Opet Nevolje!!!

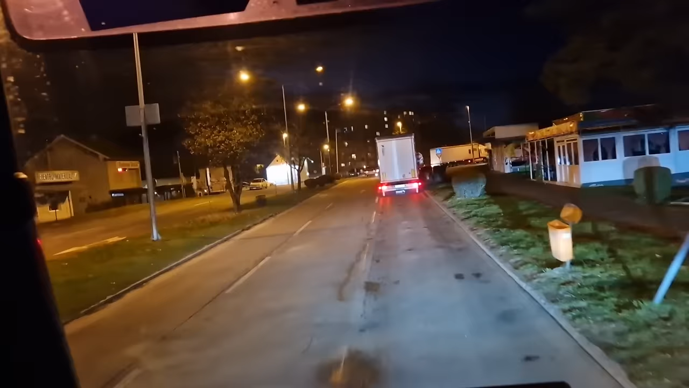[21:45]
Mogu odmah sad ovdje kad stanem ići tamo i idemo lagano ovde platiti
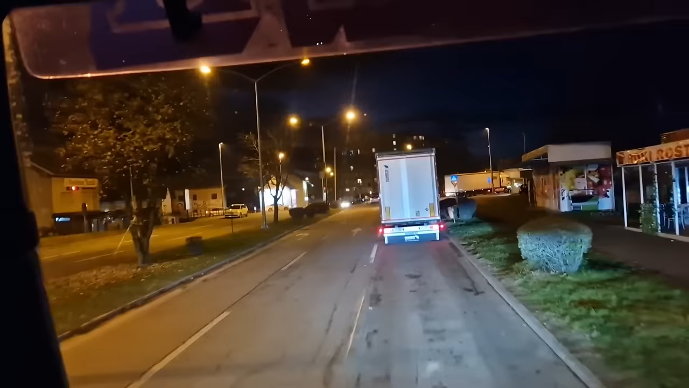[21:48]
i da razlužimo ovaj 3 kroz 8. Hajmo. Nemamo šta.
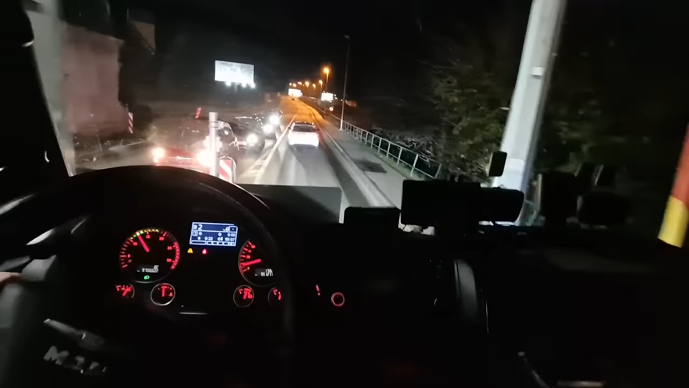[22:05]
Nakon sata i pol vremena evo ga izlazimo iz Bosne preko mosta ulazimo u Hrvatsku. Eto. Malo smo izgubili vremena ali nije strašno. Hajde, sat i pol vremena tu je podnoštivo. znači pola šest je prolazimo što je najbitnije prije car onaj prije smjene i to je to.
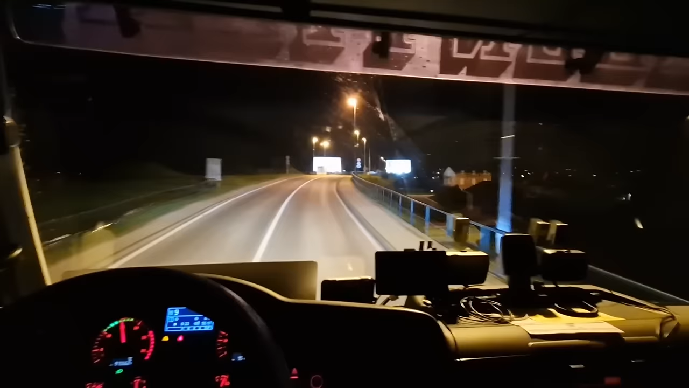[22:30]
Sad ću vidjeti vam imao kakve gužbe. Eno ga stoji šleper vidite. I tu će nam trebati jedno možda 15 minuta do terminala. Nadam se samo da ćemo sve završiti prije smjene. Evo. Ostat ćemo pa da vidimo. Šta da vam kažem. Šta da vam kažem.
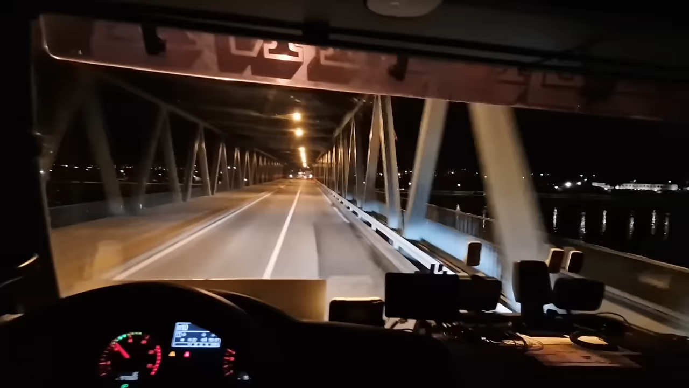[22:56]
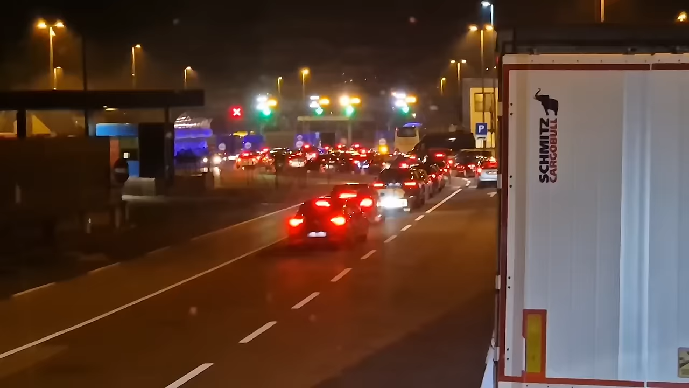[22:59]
Evo i mala auta s prestižu. Guraju se.
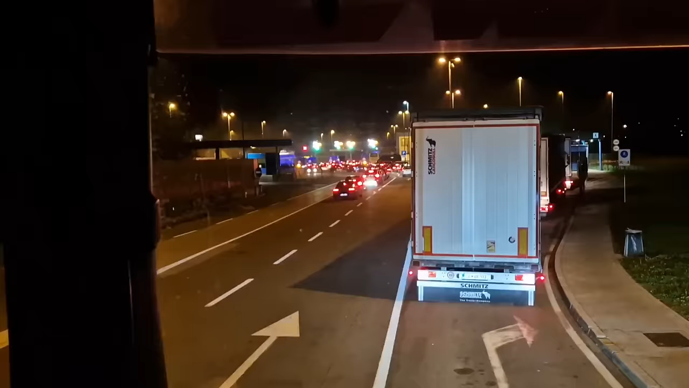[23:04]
Kolaps se pravi. Ja još nisam ušao vam u terminal. Pola sedam je ekipa. Moja lijepa poštena. Evo.
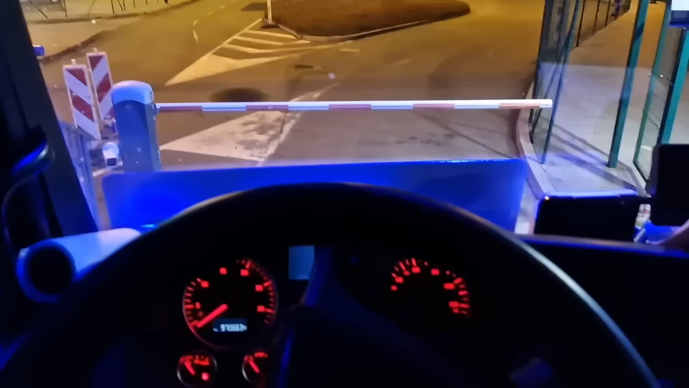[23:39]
E dođemo. Vidite na rampu. Završimo sve. I. Čorak. Smjena.
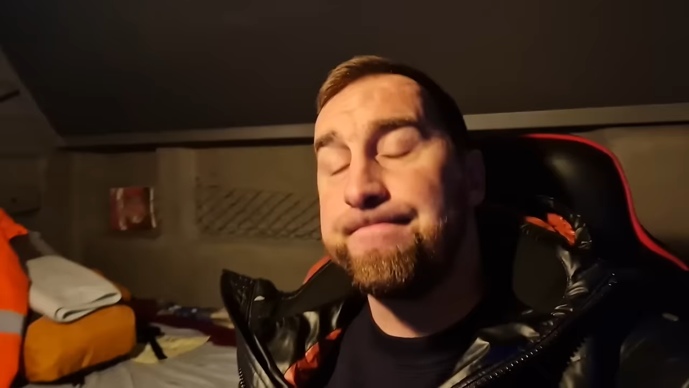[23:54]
Ja ja. Stani i čekaj. E.
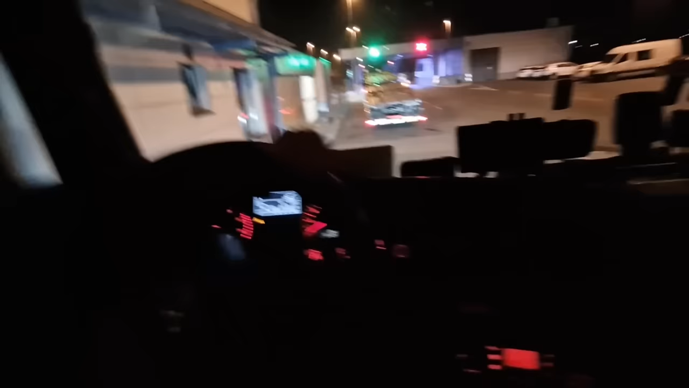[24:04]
10 do 8 ekipa.
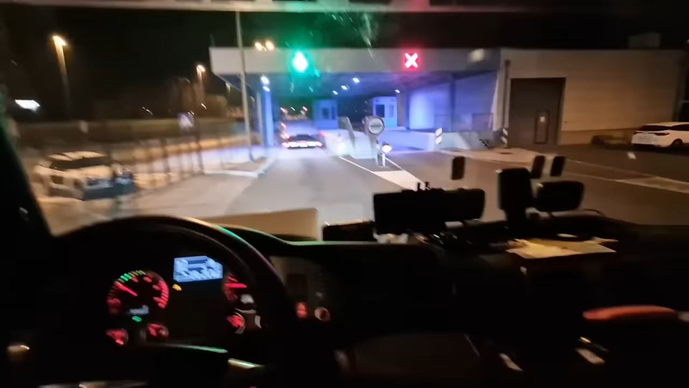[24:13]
Eto. Zaglavili smo. Blgadni. Četri satre. Na grančnom prelazu. Dok izađo smo. Dok uđo smo. Eto. Katastrofa. Ali šta je tu je. Evo ga. Sad idemo put. Put tu je. Gaz. Nema više stajanja. Do. Gore. Do Varaždina. Odprilike.